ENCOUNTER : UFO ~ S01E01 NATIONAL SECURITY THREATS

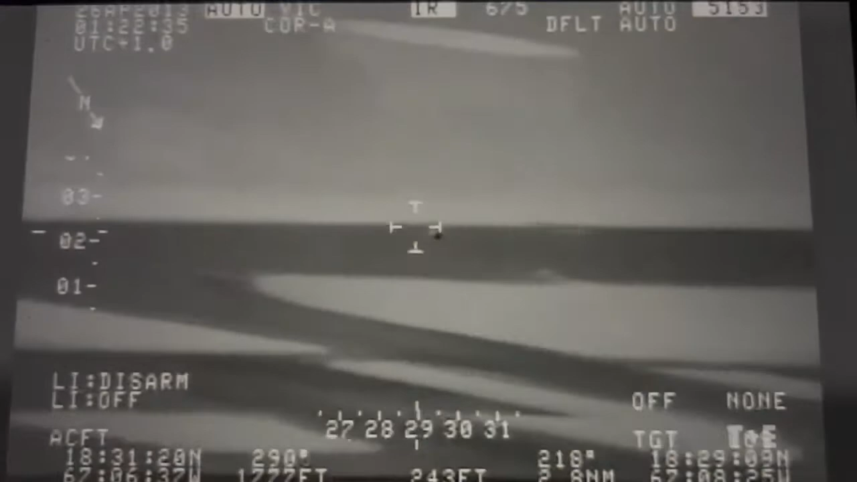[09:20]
It made its way over the airport and then over a city and residential area and eventually to the coast, where it sort of disappeared into the water, then popped back up out of the water and then back into the sky.
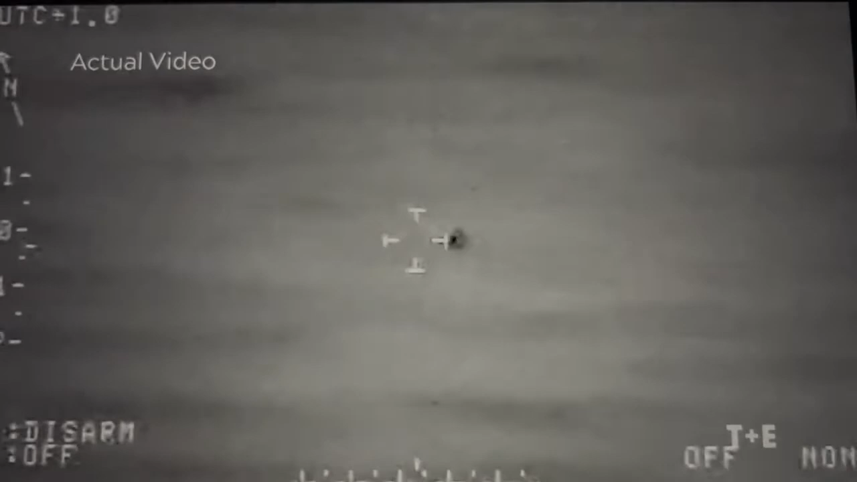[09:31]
The unsettling feeling of not knowing what is this, what's going on, only grows.
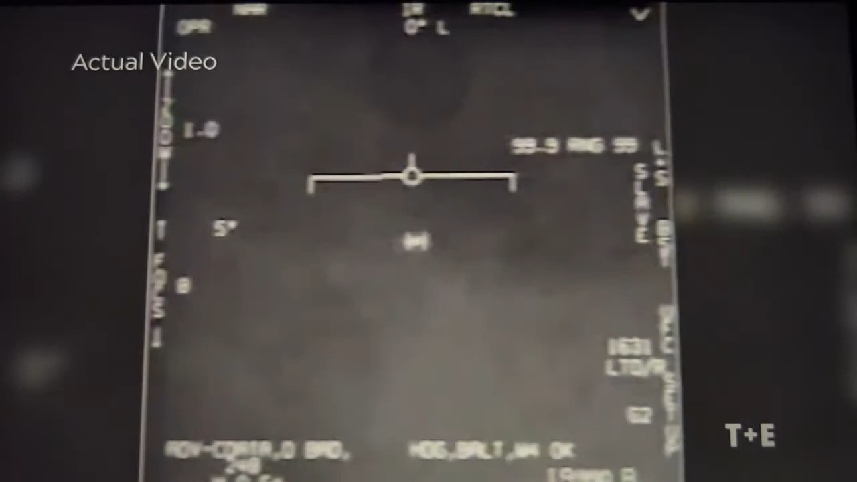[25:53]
You see that? It just doesn't give any indication of being a normal aircraft.
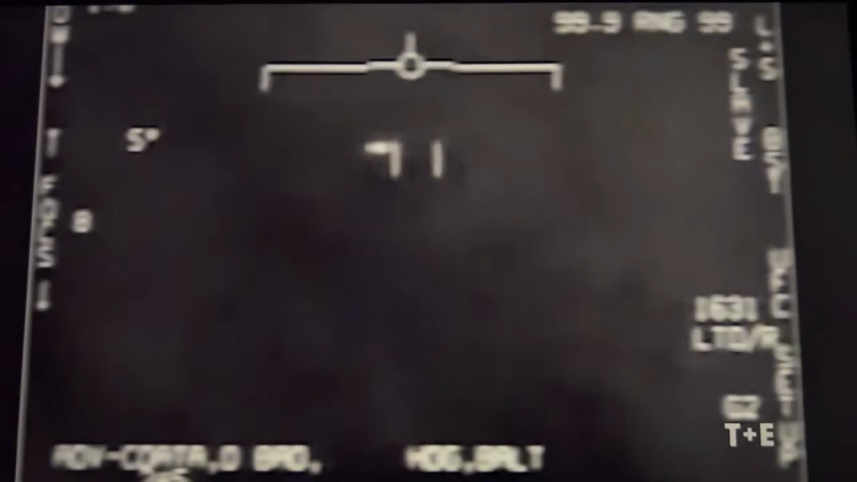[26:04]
It's this sort of white tic-tac-shaped object, 40 feet long. Which happens to be an incredibly common description of UFOs that we've gotten for decade after decade.
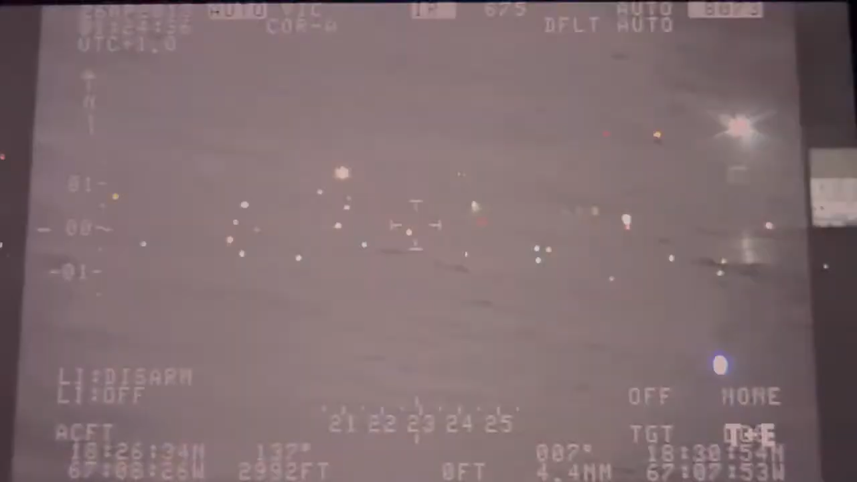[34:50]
It also happened during a spectacular high-speed extraterrestrial sighting over Aguadilla, Puerto Rico.
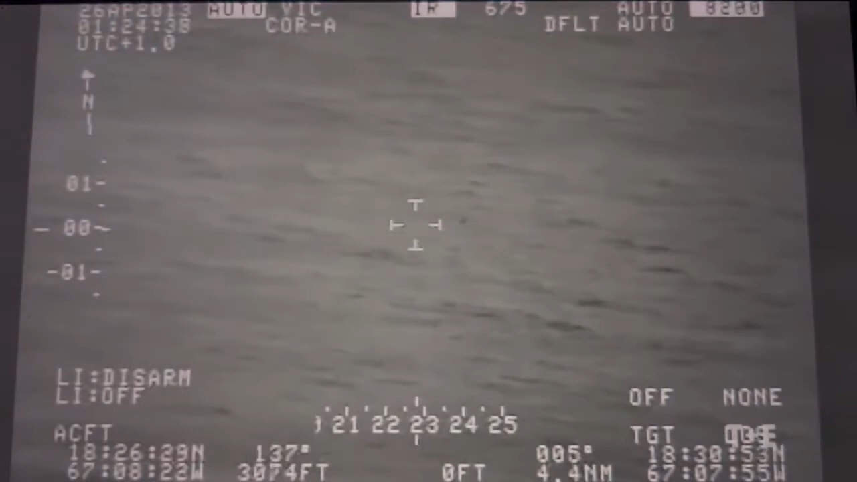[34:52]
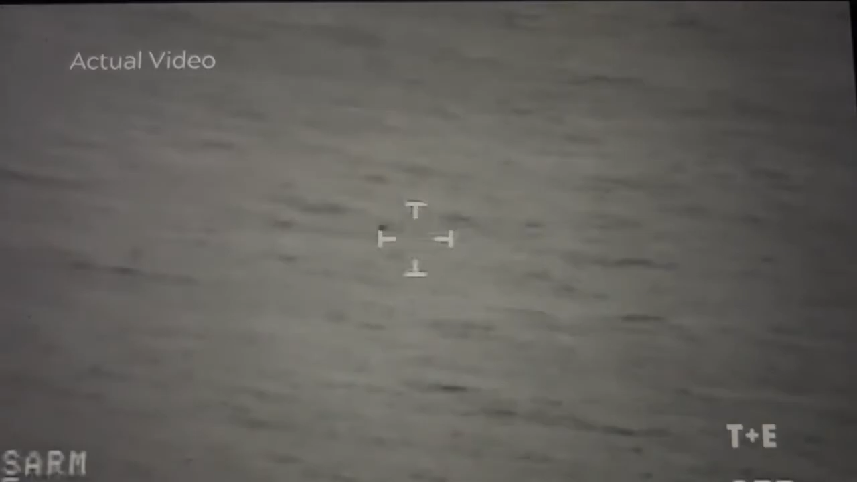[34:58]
It sort of tumbles midair and then breaks up into pieces, and then it continues to fly.